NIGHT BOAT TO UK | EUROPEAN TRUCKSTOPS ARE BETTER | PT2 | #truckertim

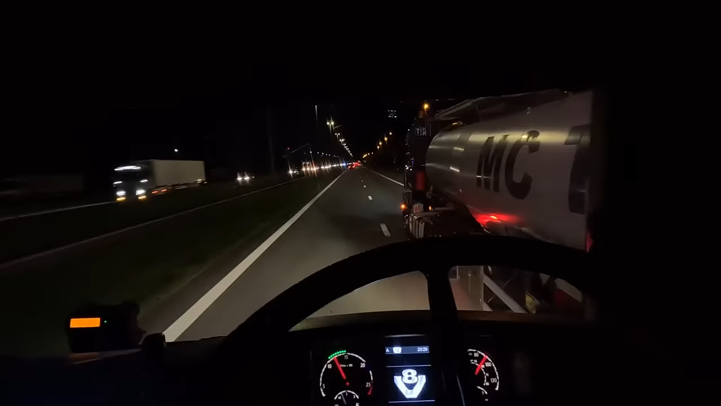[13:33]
we're back on the e19 we should be at the boat about
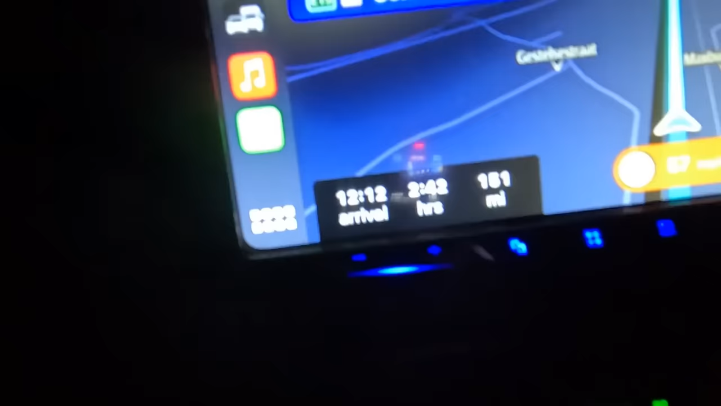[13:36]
quarter past midnight french time let's have it we're on the night shift
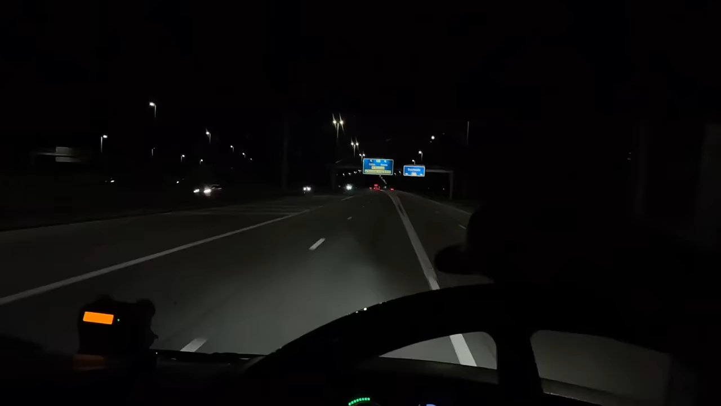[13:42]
here we go we're about to pass back into france the
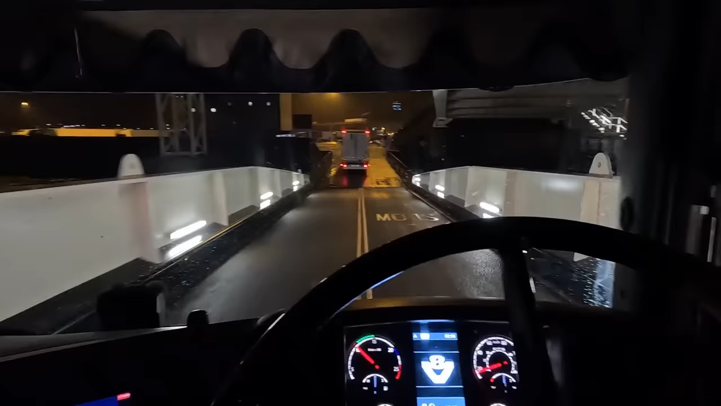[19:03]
and we're back in england oh my god this is a bit steep oh i gotta drop me back end down here
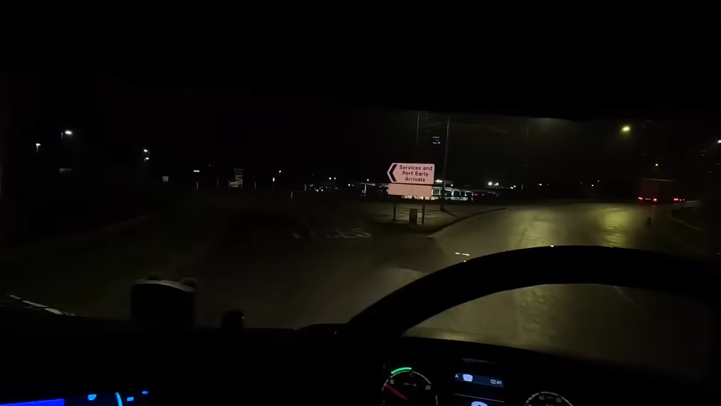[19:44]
right right we need to get some diesel from this shell garage on the failed attempt we came in here where we blagged the cmr
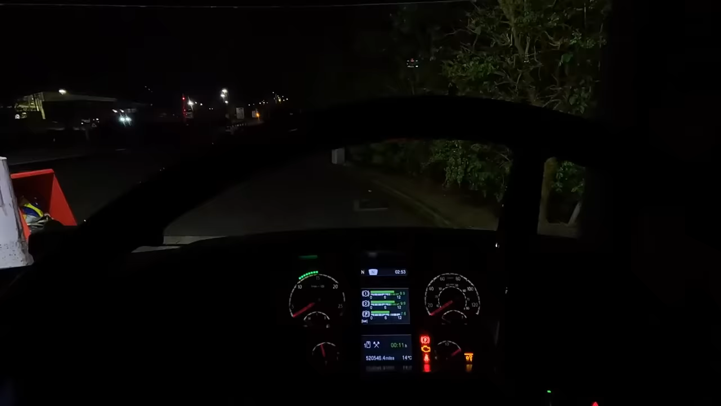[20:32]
the right hand bore is closed The Dartford Tunnel Our friends, Voza, are in bed That's good
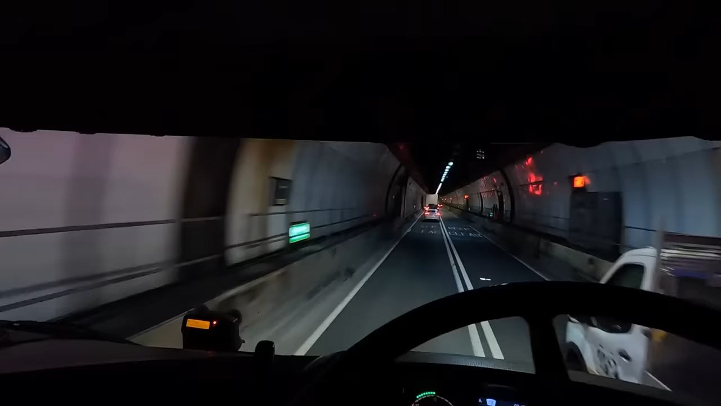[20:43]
Oh, yes Sounds so good
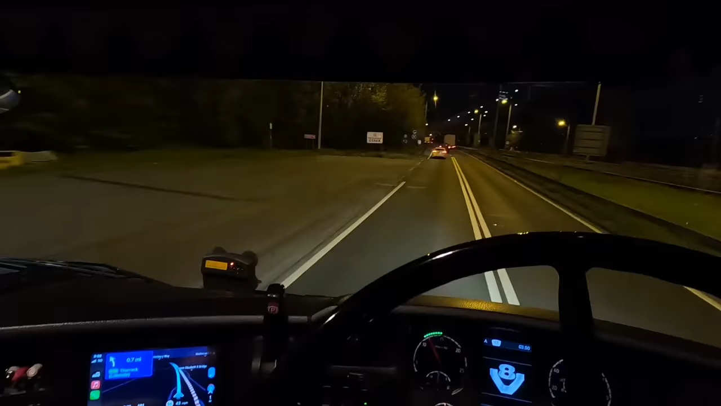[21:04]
Welcome to Essex We're back at Cambridge Just about to come off here at Bar Hill That's us done with motorways